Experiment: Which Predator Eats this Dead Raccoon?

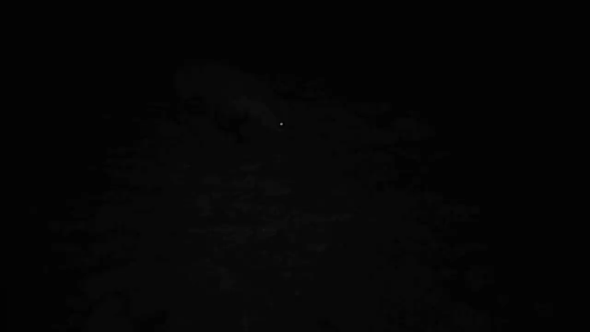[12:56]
He didn't eat... Oh. Like a fox? Yeah, it's a fox.
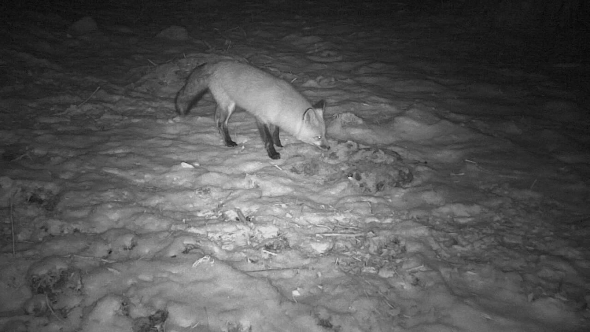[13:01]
Oh. Well, he's just sniffing it, right? Well, he just sniffed it, and then, like, he's eating a bit of it.
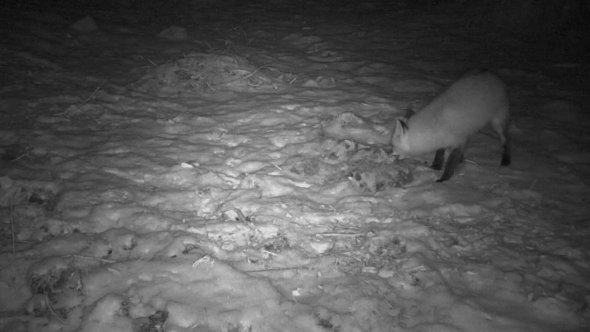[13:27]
Like, so he's just nipping it. Oh, there we go. Yeah, he's right in there now. So if you remember, this raccoon was sitting there as a whole thing, a whole block of ice before, and nothing took it. It was there for two weeks. He can't bite it. Longer than 2 weeks. 4 weeks. It was there for 4 weeks, and nothing ever disturbed it. So he can't even eat it. It's like stuck. Oh, there we go. he got them. I didn't show you, but I put spikes into the ground.
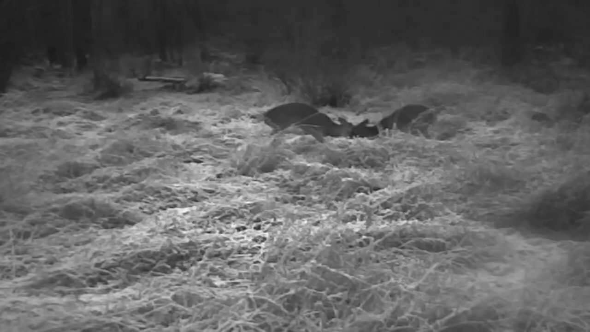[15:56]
Fawns are fighting. Are all those bucks? Those don't look like bucks. No, they don't look like bucks, do they? But you're right, they are fawns.
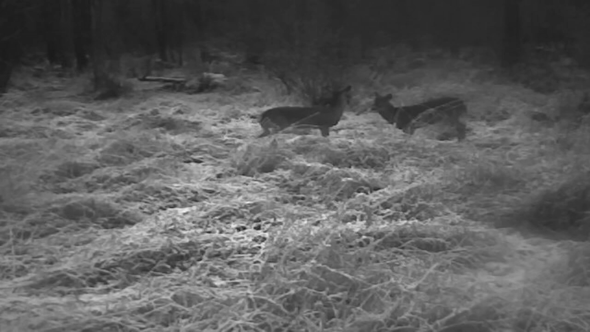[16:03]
What kind of fawns do you think they are? They're probably bucks, young bucks. Yeah, yeah. Young buck fawns. They're getting ready to spar.
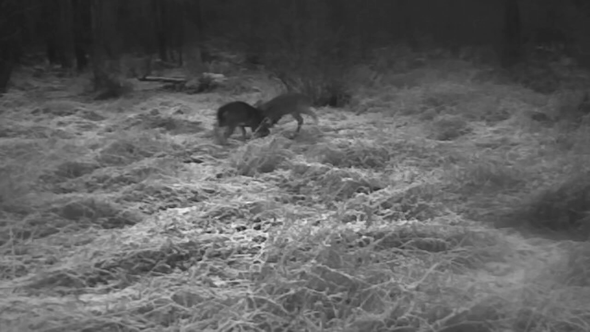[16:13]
This is cool. They're like little boys play fighting. Yeah. Except they're actually fighting. There's a little buck. Yeah, it just in.
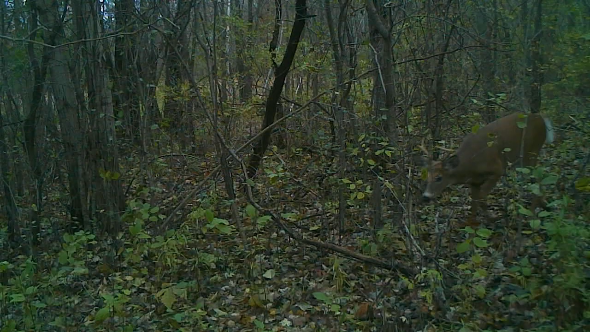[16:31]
What's that? That's a coyote, right? Yeah, it's a coyote. What's he doing? He probably just peed. He might have peed, yeah.
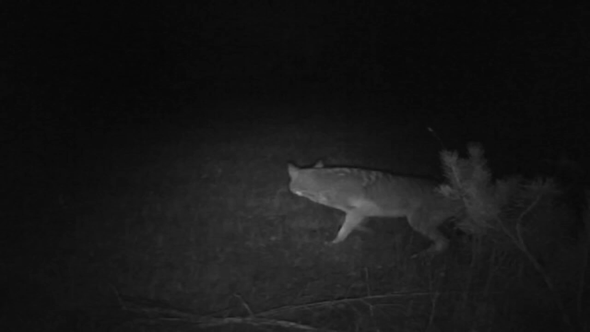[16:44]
And he's rubbing the pee on his legs. Or maybe he's... A what? You know, sometimes these coyotes, what they do is they find deer sign, like poo, and they rub their paws in the poo to hide their scent. There's another coyote.
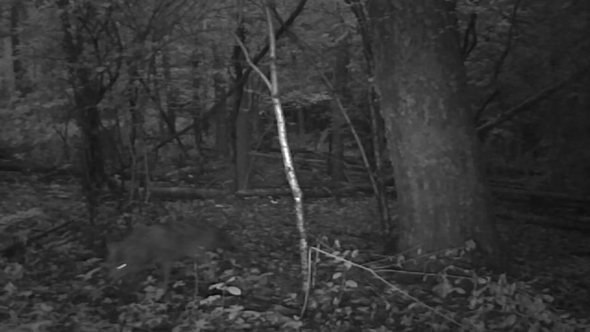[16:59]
See, that's what I was expecting to get for the raccoon, was actually a coyote coming. Because there's a lot more coyotes than foxes. The fox is pretty happy to get it, I'm sure.
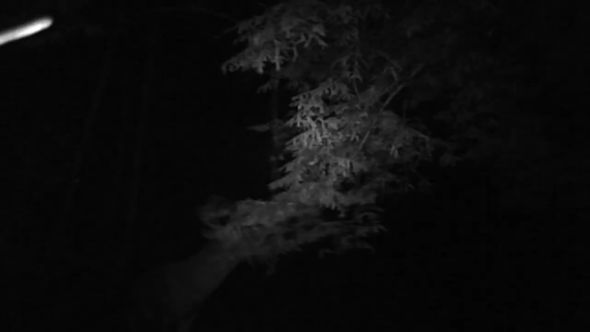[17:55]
Yeah. Oh, he's eating. He's eating. The buck's eating. He's not eating, though. You know what he's doing?
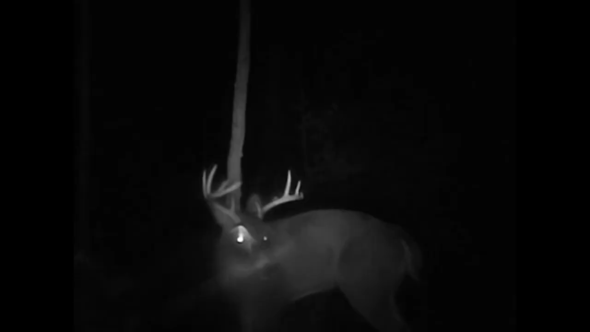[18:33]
He does a really long, drawn out grunt. Yeah, I did that at the start. Okay, but he'll go. He goes for like 6 minutes grunting, listen. Yeah, he's doing it now.
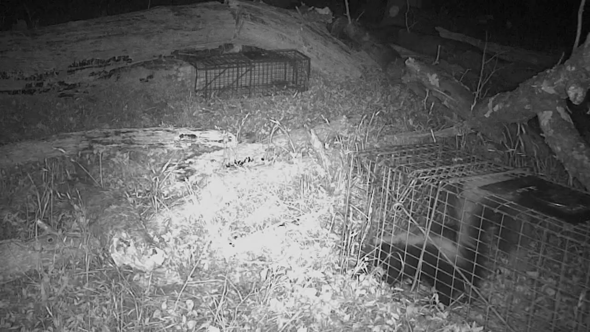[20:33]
What's that? There's a skunk in the cage. That was. He's like, help me, I need to get out, yeah. help. Trying to push against the door. Yeah, it's not going to do anything.
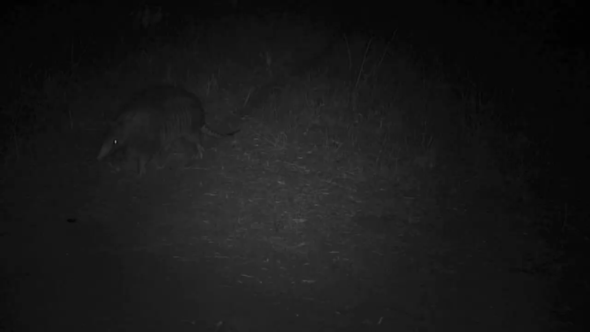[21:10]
Didn't want to be... What's that? That's an armadillo, right? Yeah. Do you see the bug? Yeah. Yeah, I replayed this again so you could see it. It's an armadillo, yeah. That's pretty neat. There's a raccoon.
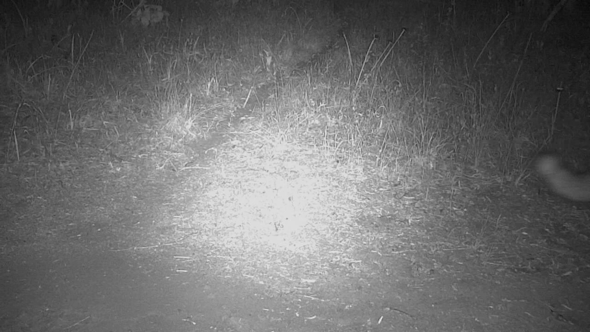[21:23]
it's like walk into the side. What is that? What is it? An emu? Not an emu. I have no idea what it is.